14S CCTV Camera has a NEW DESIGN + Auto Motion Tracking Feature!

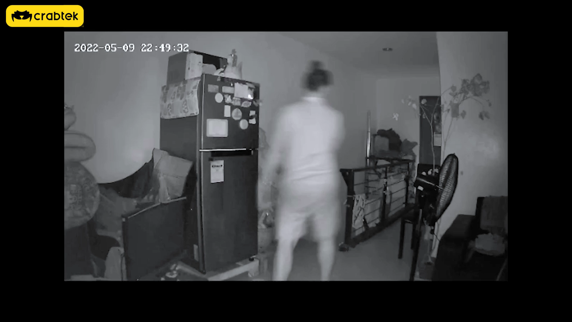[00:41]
It has a clear night vision, and one thing, it can also be installed upside down.